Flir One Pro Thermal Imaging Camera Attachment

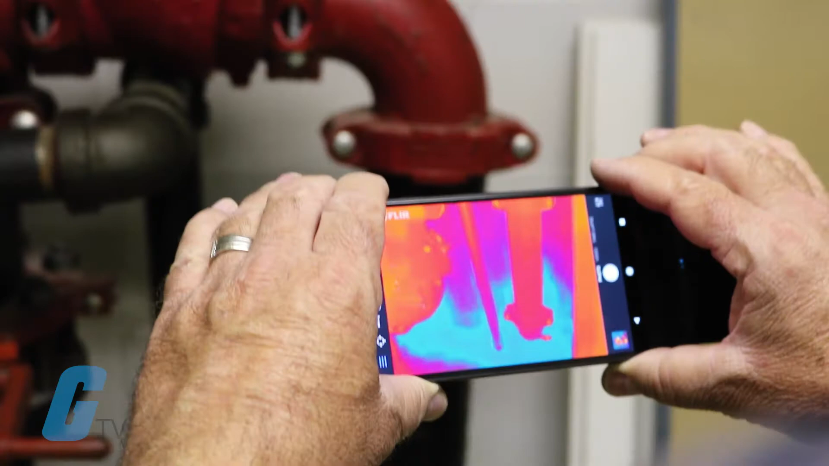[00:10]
Its Vivid IR thermal imaging processing technology allows you to see more details than ever before.
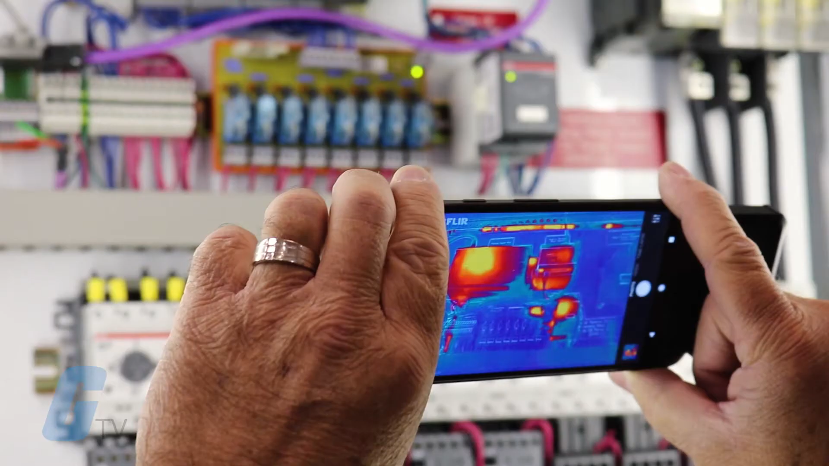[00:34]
Thermal video resolution has doubled to 160 by 120 allowing you to view your thermal output in greater detail.
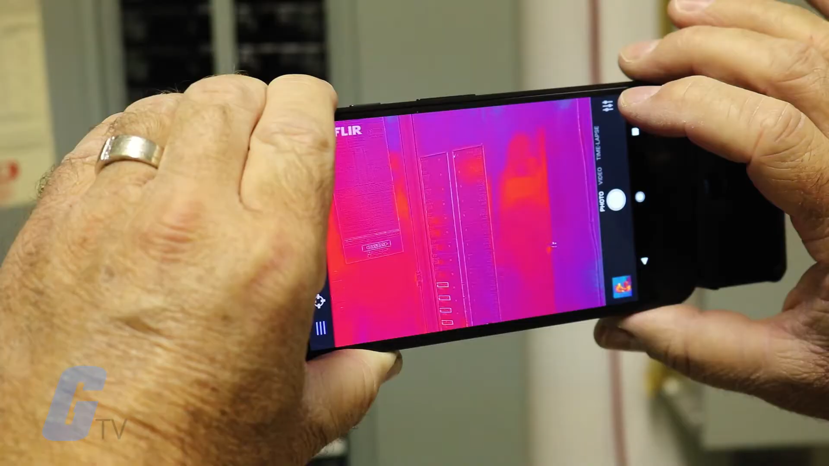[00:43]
It supports a temperature range of negative 4 degrees Fahrenheit to
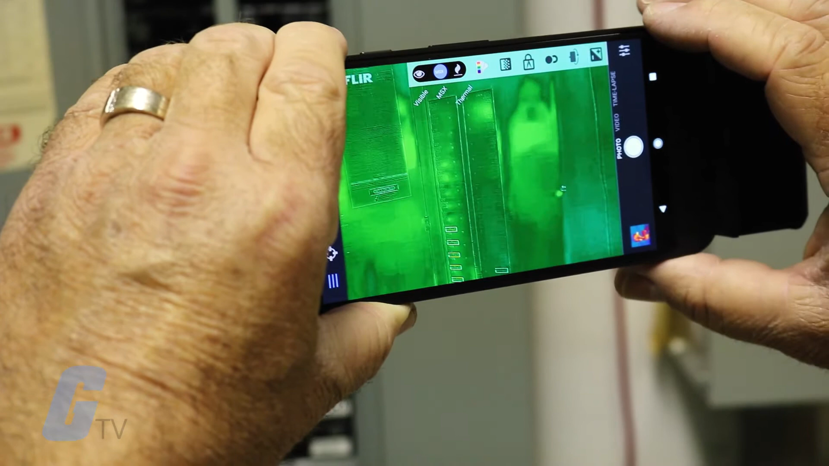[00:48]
752 degrees Fahrenheit with up to 3 spot temperature meters and 6 temperature regions of interest.
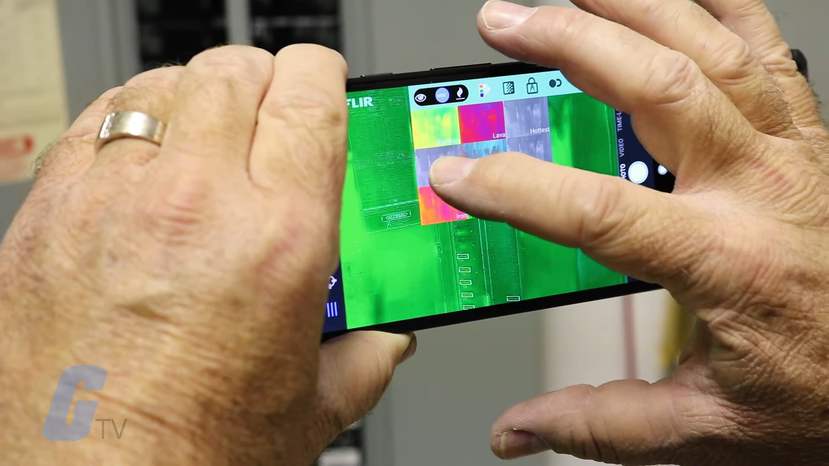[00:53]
Nine different thermal pallets are available
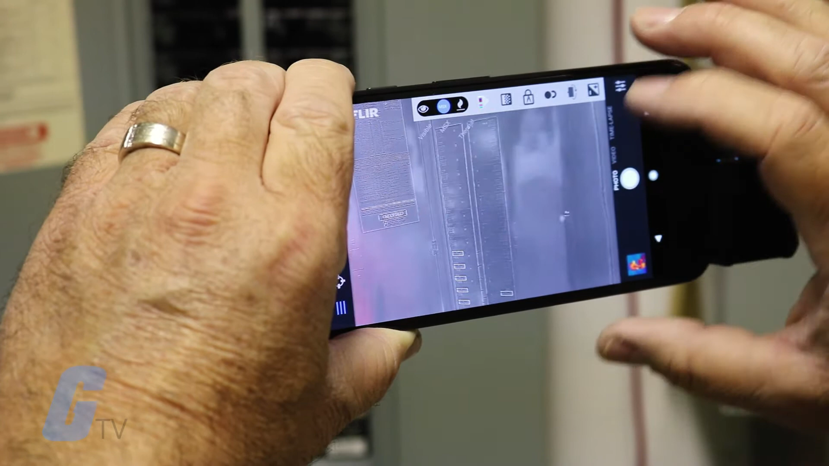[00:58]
allowing you to view the data in the way most suitable for your application.